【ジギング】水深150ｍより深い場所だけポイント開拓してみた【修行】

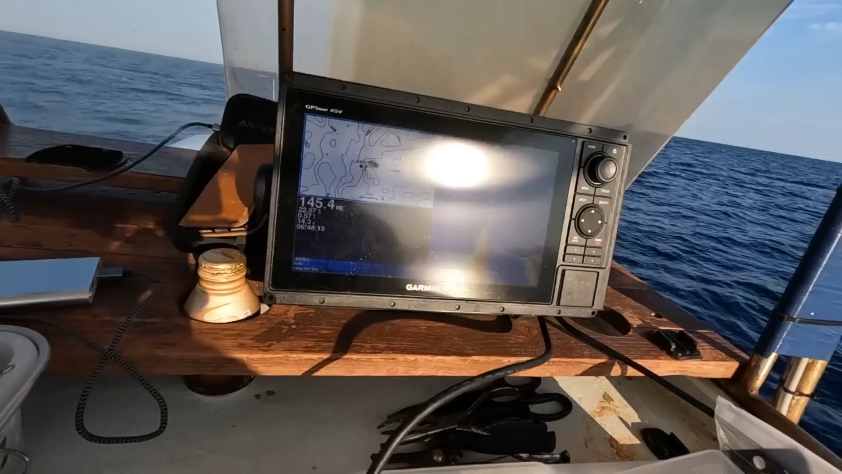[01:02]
で魚タンをねあの前エコマップガーミンのエコマップを使ってたんだけど今度新しくアクアマップっていうね一個上の機種に変えまして
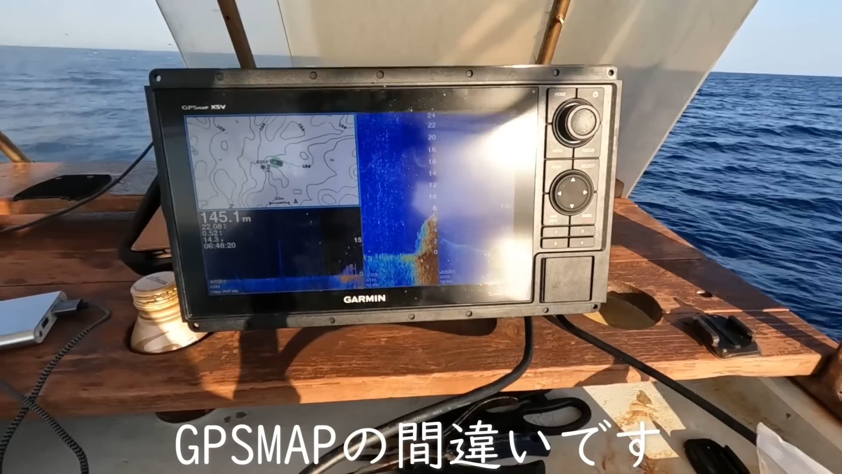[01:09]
On screen: depth 145.1 m
で本体の出力もね500ワットから1キロワットにアップしてますんでちょっと概要でどこまで深いところまで見れるか前のエコマップだとね200mちょいぐらいが実用では限界だったんですけど今回新しい魚タンにしてね本体側の出力は倍になってるんでただね振動子は前と一緒なんでねあんま変わらんような気もするんだけどちょっと今までもほんと概要出れなくてねそもそもこの
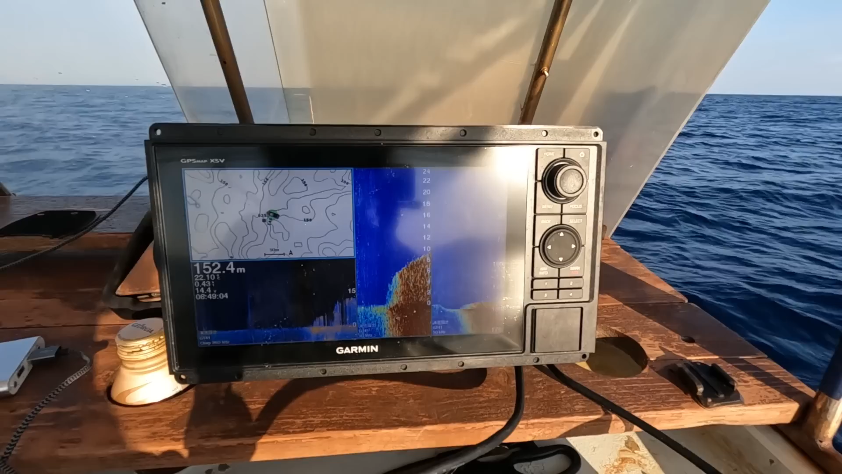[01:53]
On screen: depth 152.4 m
新しい魚タンの性能チェックもできてなかったんでそれも兼ねて今日はちょっとやっていこうと思いますなんでね今日基本的にも水深150より深いところだけのポイント開拓をやっていこうと思いますなんで今日は水深150m縛りでやっていきます
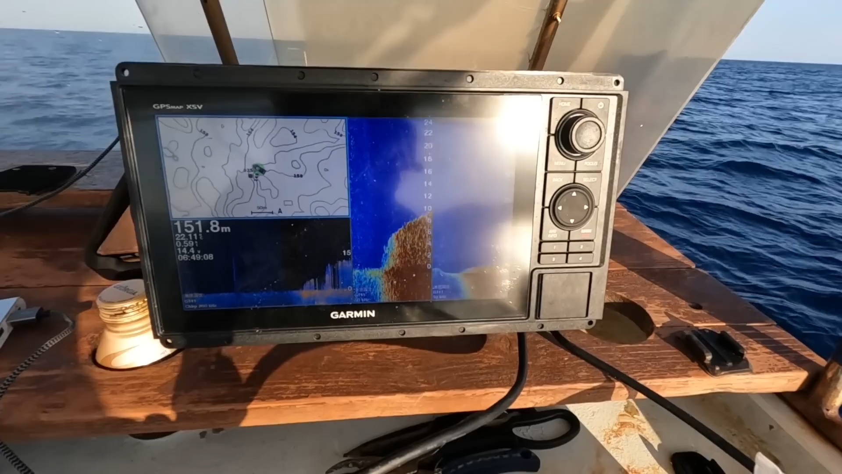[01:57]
On screen: depth 151.8 m
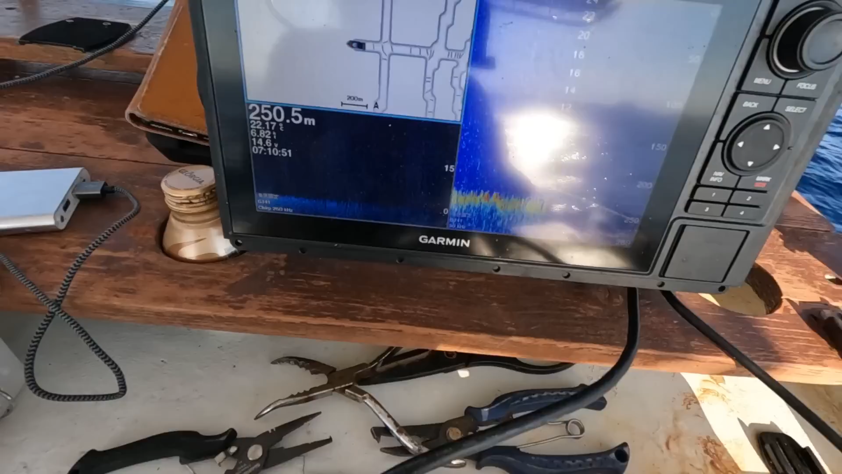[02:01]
On screen: depth 250.5 m
今ね67ノットぐらいで走ってますけど250m超えてもまだ全然底取れてますね
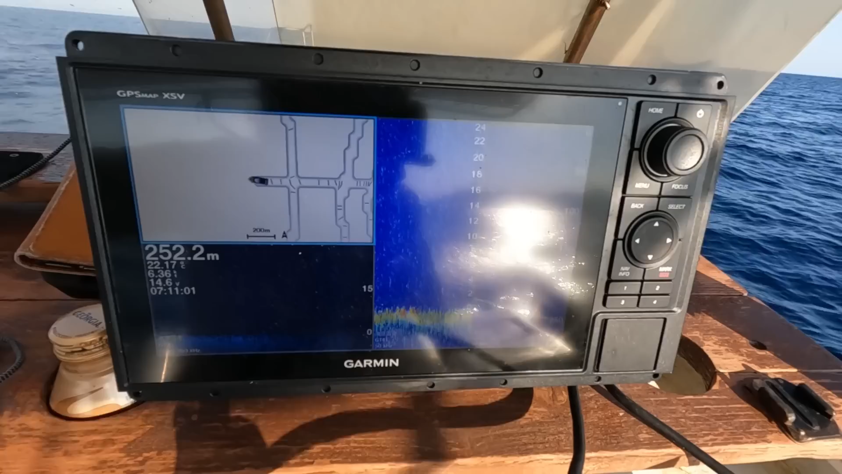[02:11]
On screen: depth 252.2 m
前のエコマップだとねもうそろそろこの辺が限界だったからやっぱり本体側だけでもね出力がアップしたら結構底が取りやすくなるんですね
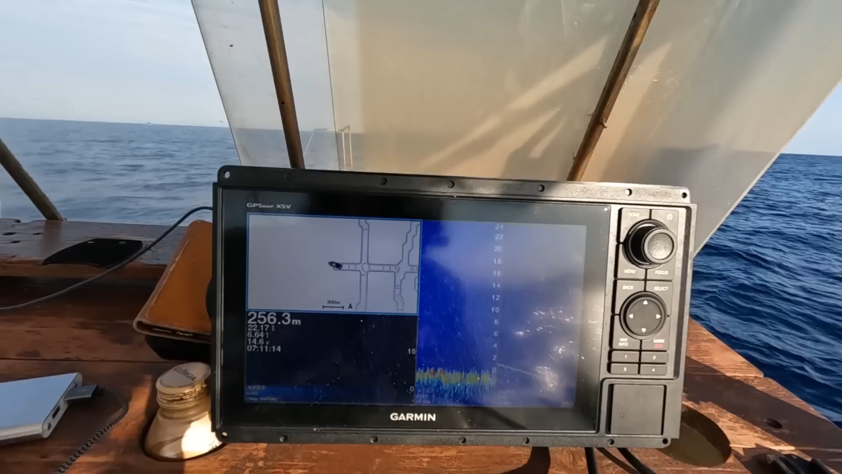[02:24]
とりあえずどこまで取れるのかね300mぐらいまでちょっと下ってみましょうか
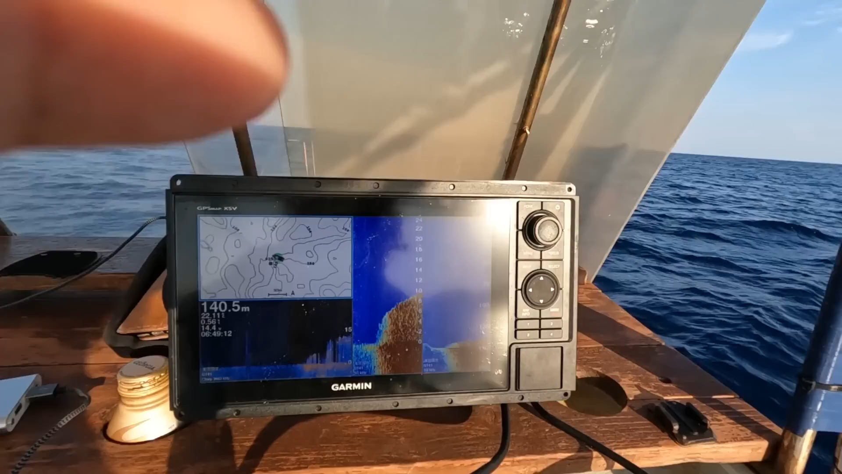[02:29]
On screen: depth 140.5 m
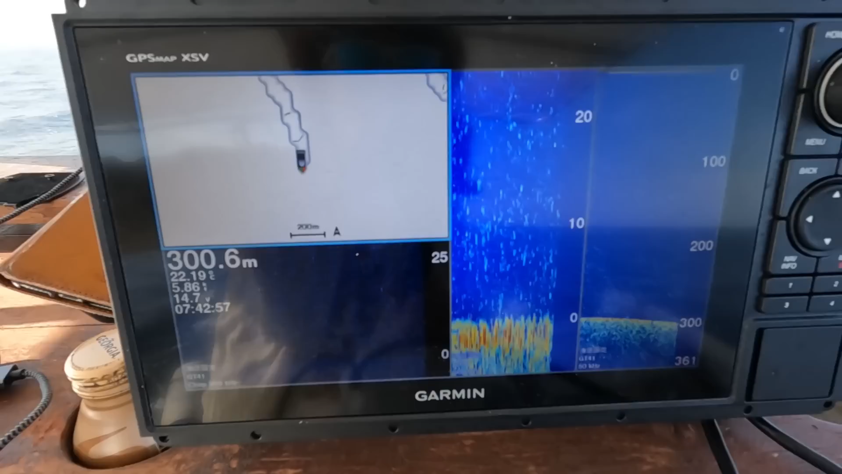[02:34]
On screen: depth 300.6 m
おーついに300を突破しました300mいややっぱ全然違うねエコマップとアクアマップだと同じ振動車でもいや6ノット前後で走ってて300でも全然余裕で底取れますねいや前のねアクアマップとGT41の組み合わせだったらもう6ノットで走
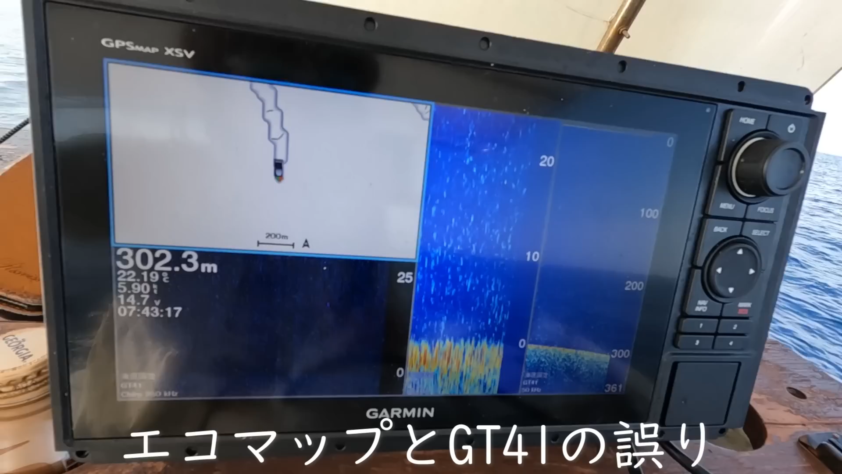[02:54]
On screen: depth 302.3 m
ってたら220とか3時ぐらいでも底取れなかったんでいややっぱ全然違う機種あの本体側の出力を上げるだけでもねまあ正直こんなに深いところのポイント
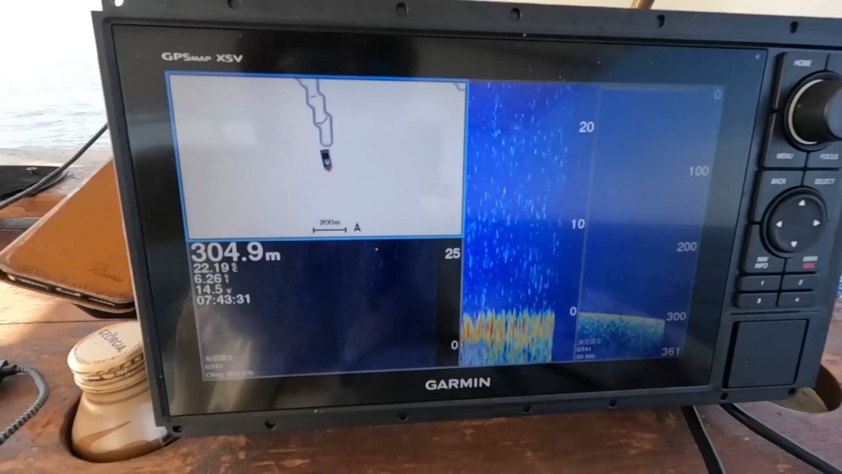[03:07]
On screen: depth 304.9 m
探してどうするんだっていう話もあるけどまあでもね300とかこれで底取れるようになったからまあ浜鯛とかねまあ旗もどきとか神田木とかそういう魚のポイントもちょっとこれから探していけるかもしれないですねまあ今日はこれから